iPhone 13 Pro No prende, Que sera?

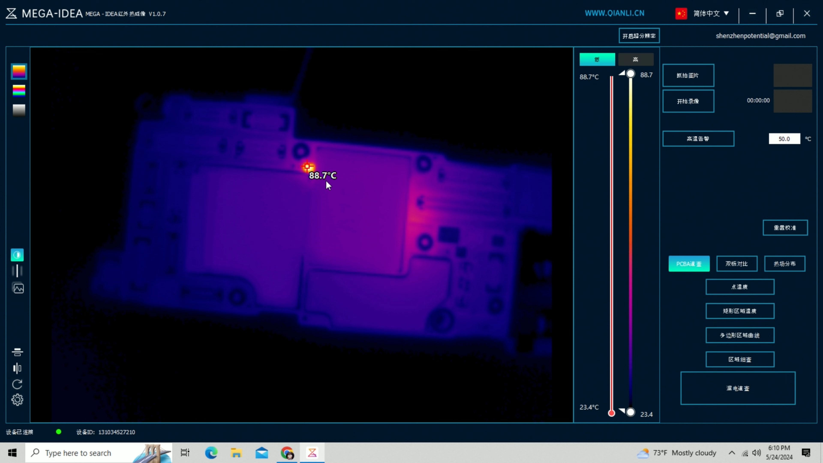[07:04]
On screen: scale top 88.7°C, scale bottom 23.4°C
Como pueden ver, este componente de aquí particularmente es el que está fallando. Este es el que se está sobrecalentando, el que está causando que el teléfono no haga un ciclo completo.
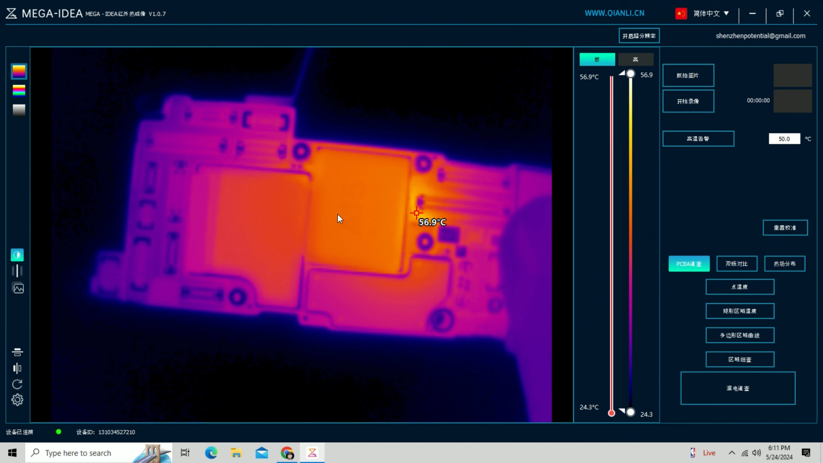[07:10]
On screen: scale top 56.9°C, scale bottom 24.3°C
Como pueden ver ahí, se acaba de calentar un montón este dispositivo. Ese componente de ahí es el que nos está causando el problema del teléfono.